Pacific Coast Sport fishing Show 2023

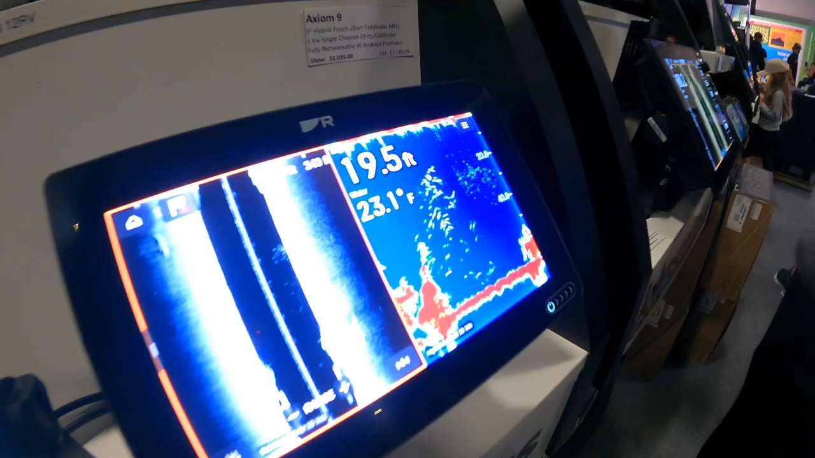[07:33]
On screen: depth 19.5 ft, water 23.1°F
Hey, I think this is the fish finder that Boston Whaler House.
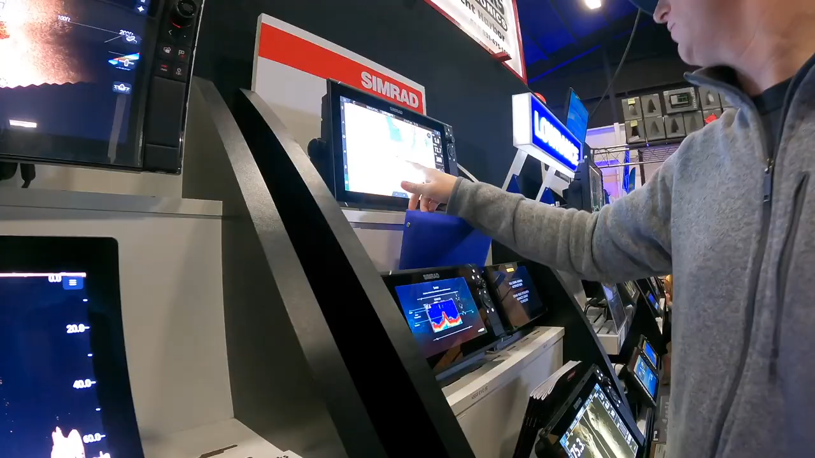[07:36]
Seems freaking sick.
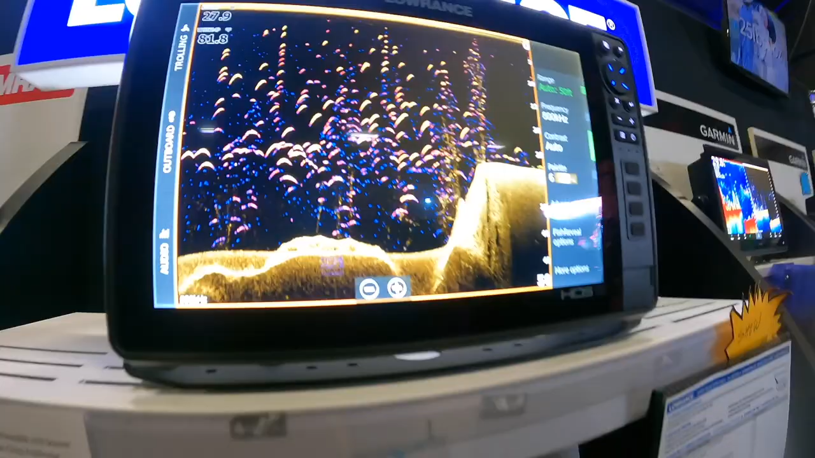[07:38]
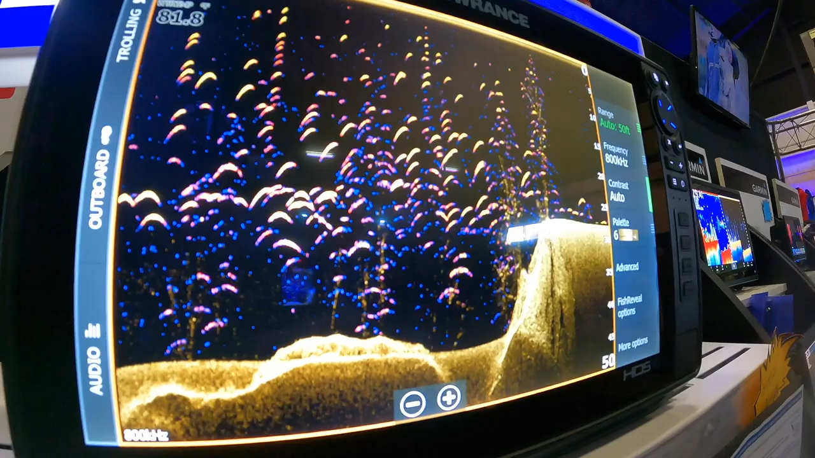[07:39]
That's what you want to see out there. Ranch, shout out to them.